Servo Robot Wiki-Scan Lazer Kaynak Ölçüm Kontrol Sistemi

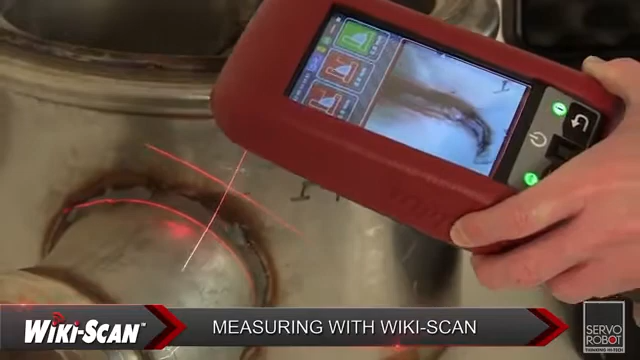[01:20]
And thanks to its internal data logging history and onboard memory, there's no need to write anything down.
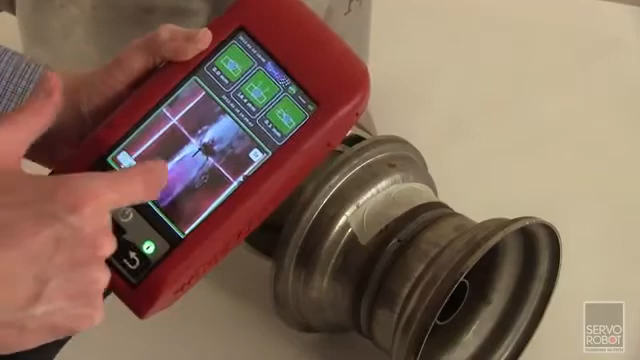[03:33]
This allows the measurement of any features not included in a standard template.